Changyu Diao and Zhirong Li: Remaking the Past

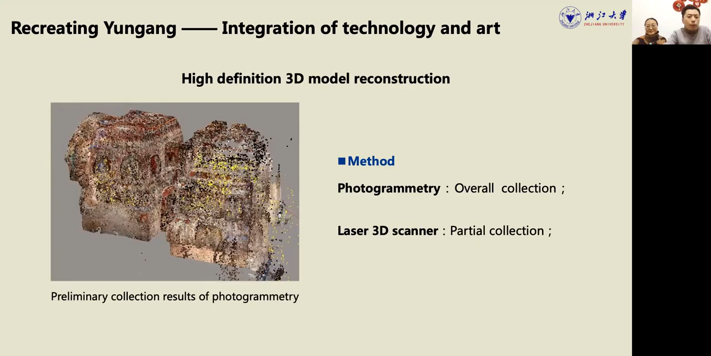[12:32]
We use photogrammetry for the overall data collection and laser 3D scanning for the partial collection. A total of 52 sites were selected for laser scanning, which took 3 days to obtain about 50 gigabytes data for constructing the